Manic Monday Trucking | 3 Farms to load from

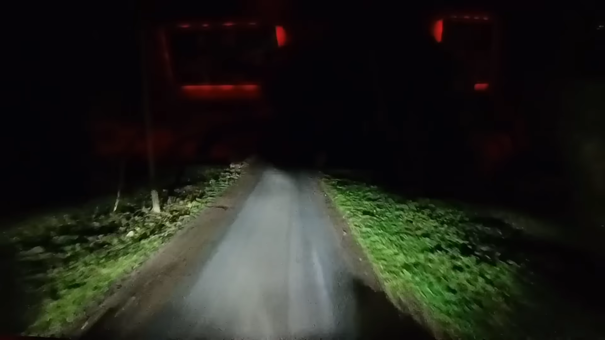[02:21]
and there's neil conway getting ready to rock and roll i head out of the yard down the lane and towards the m5